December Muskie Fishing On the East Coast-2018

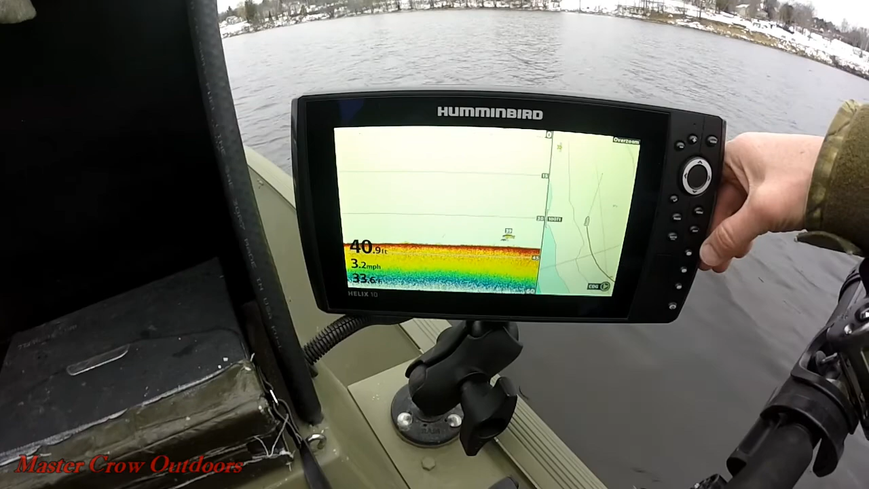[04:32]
On screen: depth 40.9 ft, speed 3.2 mph
That's got to be a record for us, down 39 feet.
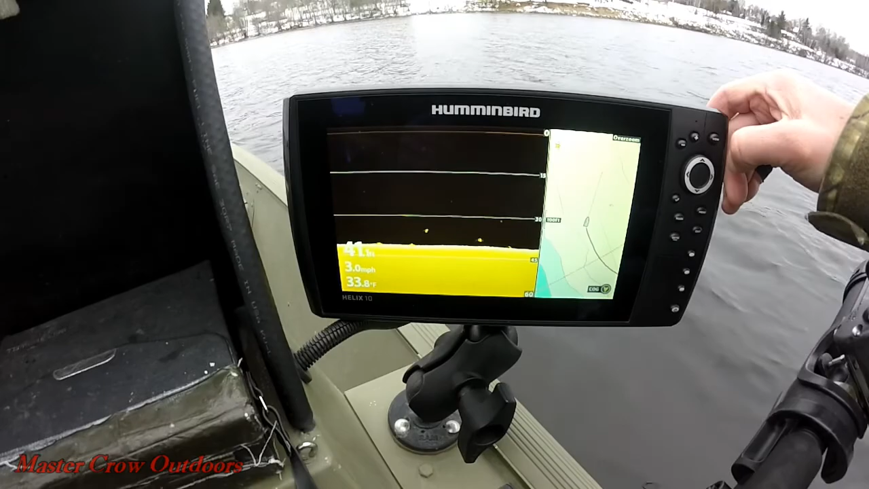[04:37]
On screen: water 33.8°F, speed 3.0 mph
Well, just broke the record, down to 41 now.